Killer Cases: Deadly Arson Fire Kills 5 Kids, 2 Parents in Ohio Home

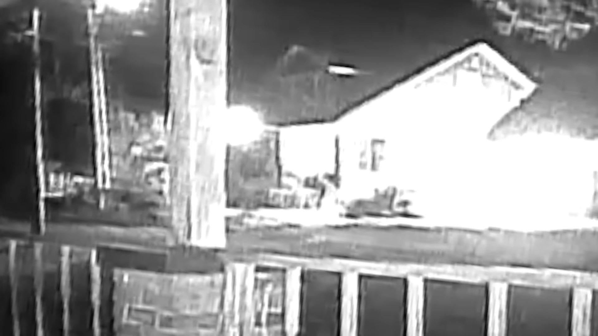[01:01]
His intent, his plan, was to kill them. All nine of these people knew they were going to die. That was his plan.
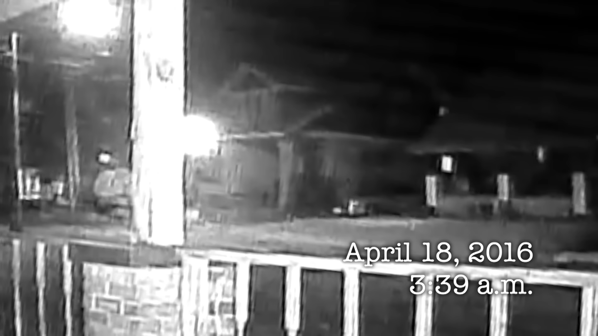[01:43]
I got a fire going on Fulton Avenue. It's fully engulfed. I think there's people in the house. I heard a loud bang. I looked out and this house was gone.
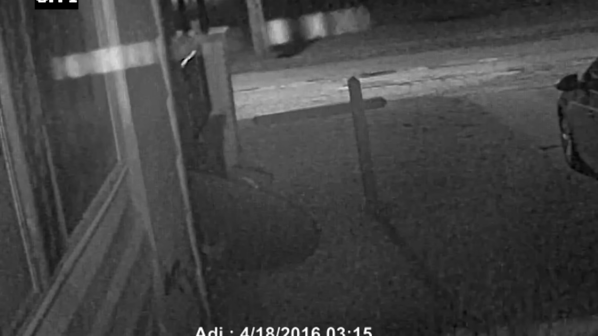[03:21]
There were three attempts to light the home on fire,
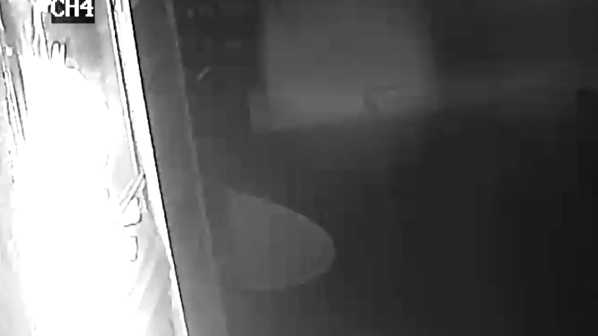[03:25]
so you would see a figure walking to the house, attempting to light the fire. You could see clearly the individual in like a jumpsuit and spraying the actual fluid on the home.
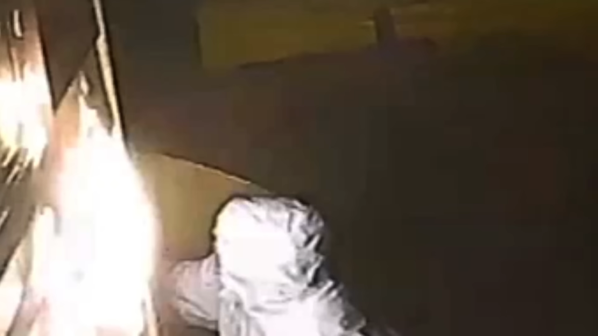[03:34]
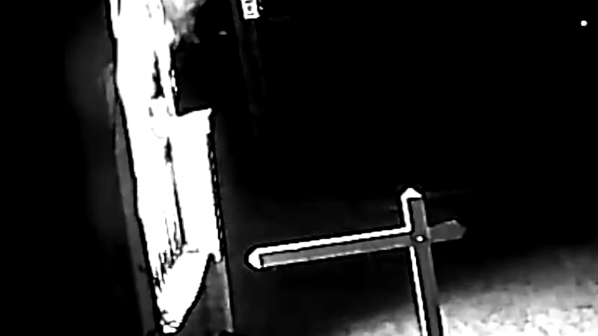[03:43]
There was a partial section of the face, but you couldn't identify at the time the individual involved.
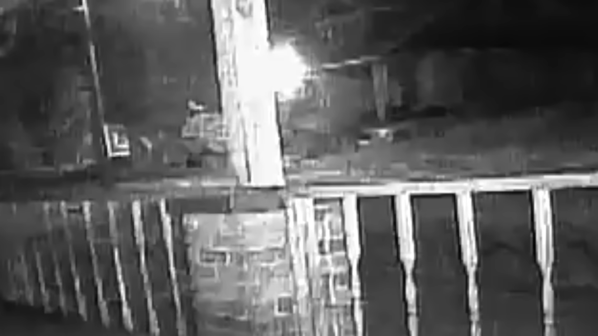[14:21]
and this video showing the suspect after the second fire, investigators thought they saw a telling indicator.